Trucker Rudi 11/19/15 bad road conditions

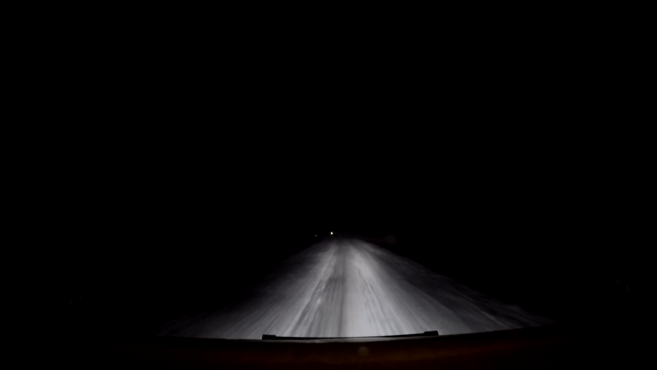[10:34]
Dryden, Ontario, and we have picked up our preloaded trailer, and guess what? We are still cruising.
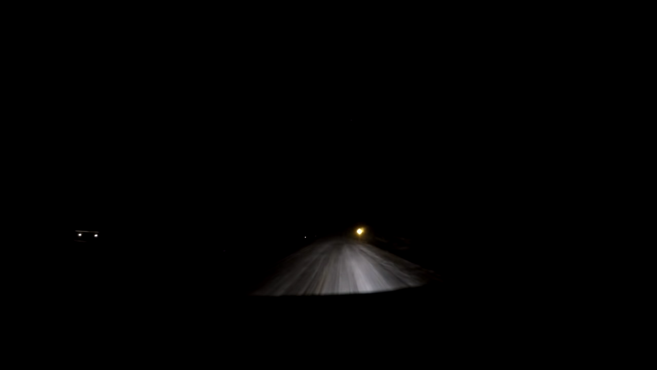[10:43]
We got all our high beams on, some super lights going right now, and this is the weather condition we gotta drive in sometimes. It's still snowing pretty good. There's another penner ahead of me there, so I'm just sitting back and relaxing and cruising, and this is the kind of highway we gotta take.